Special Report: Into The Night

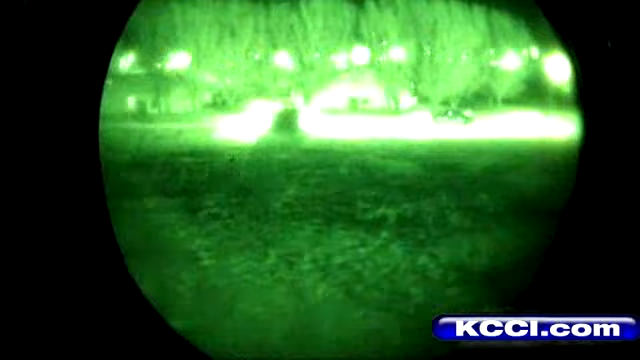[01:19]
Stewart area, mass traffic, lifeguard helicopter 1, echo Delta Atlantic at the Stewart LZ.
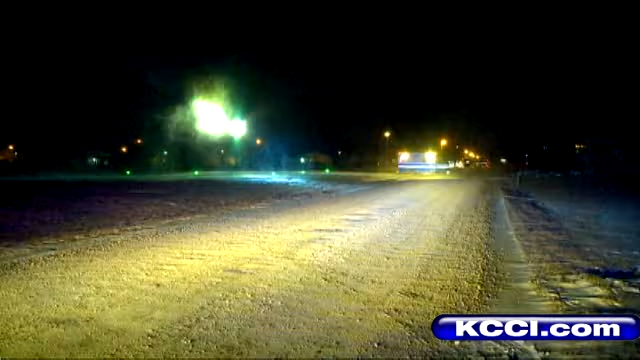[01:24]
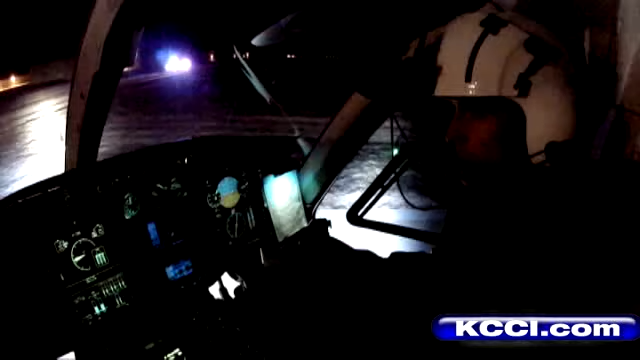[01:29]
But you still have to fly the helicopter, and that's done by peeking underneath the goggles to reference flight instruments and engine health monitors.
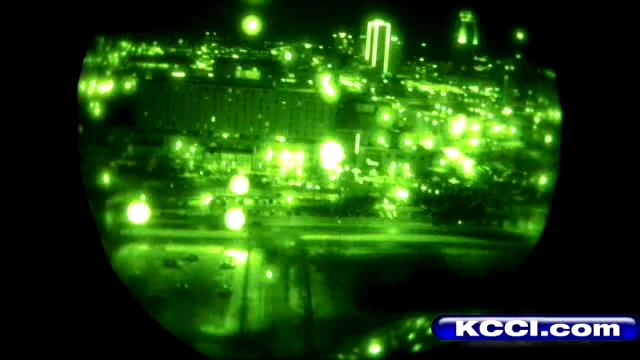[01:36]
Imagine trying to drive your car while looking through binoculars. It's a balancing act and takes hours to perfect. But the world of NVG makes the previously impractical a reality.